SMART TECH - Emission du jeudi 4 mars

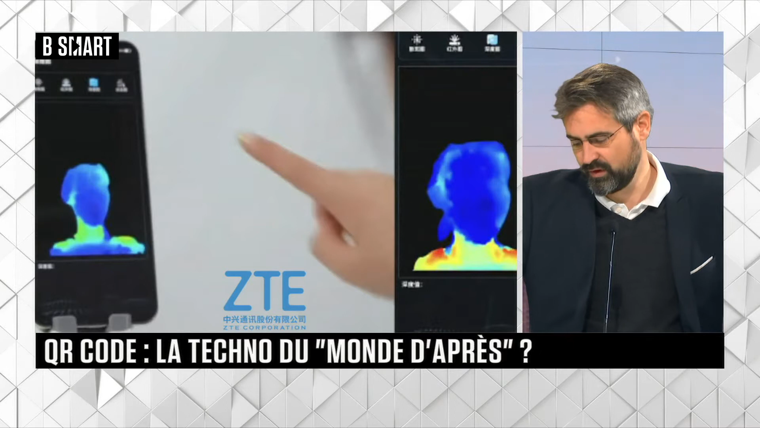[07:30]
Il y avait déjà eu un premier modèle présenté il y a quelques mois, l'Axon 25G, mais qui n'avait pas forcément convaincu en raison de la qualité d'image. Et ils ont profité effectivement du moment au congrès pour dévoiler un nouveau modèle. Apparemment, la caméra avait enfin une assez bonne qualité. Elle était aussi capable de faire de la reconnaissance faciale 3D. Donc, on a un écran qui est intégral sans la petite encoche de la caméra. Parfait. Dernière innovation chez Oppo cette fois ?